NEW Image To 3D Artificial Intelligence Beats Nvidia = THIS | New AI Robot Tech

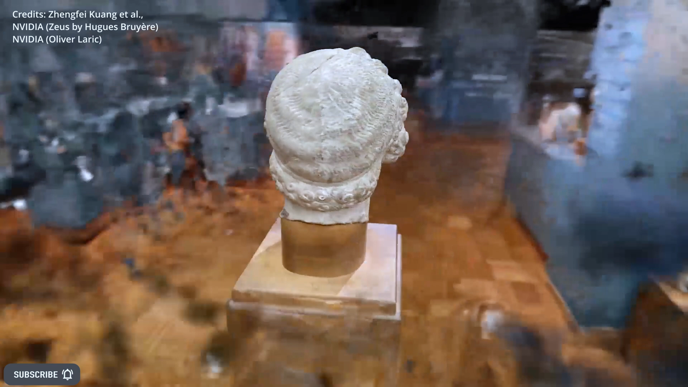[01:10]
3D object digitization techniques, which are used to isolate and capture the high-definition structure and appearance of objects from online pictures,